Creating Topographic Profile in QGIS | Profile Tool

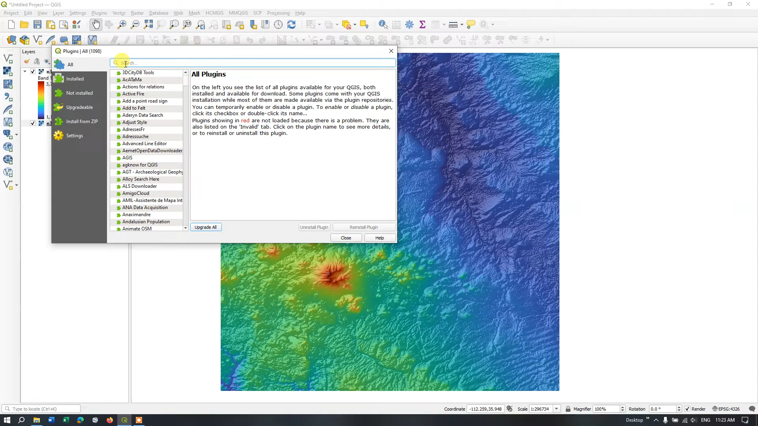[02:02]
manage and install plugins so please make sure that your internet connection is active and select the option manage and install plugins so in the all select search bar and type in profile so you can see the profile tool so here for me it's showing uninstall
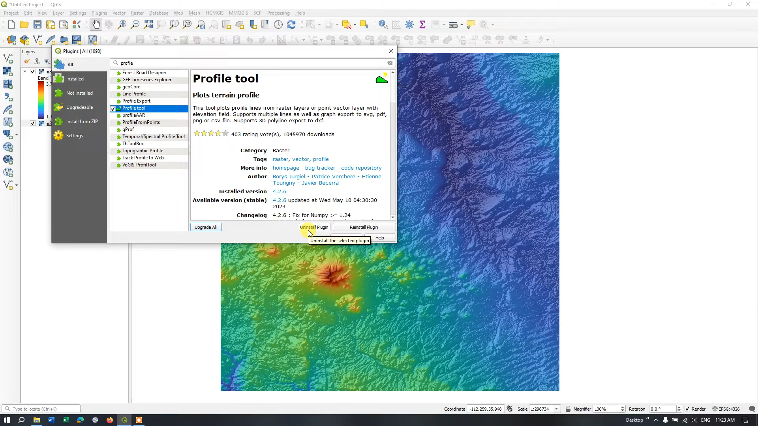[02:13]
so because I have already installed it for you it might be showing install plugin click install and close now in order to bring out that
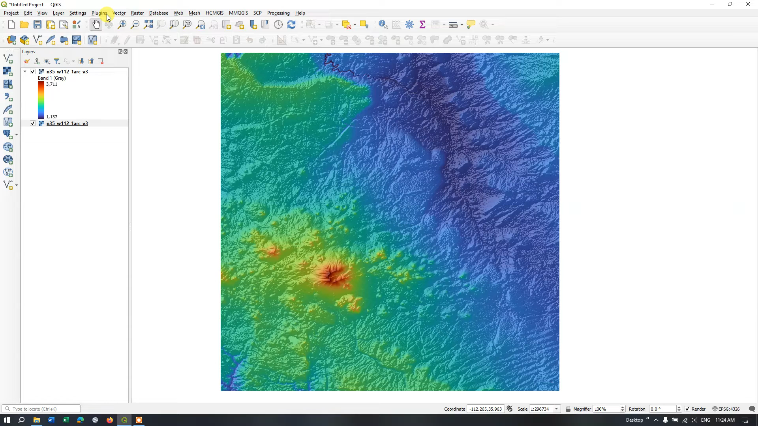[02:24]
plugin once again click on the plugins and hit the button profile tools and select terrain profile so automatically a tab has been opened as you can see here here in the tab we will be visualizing the topographic profile so let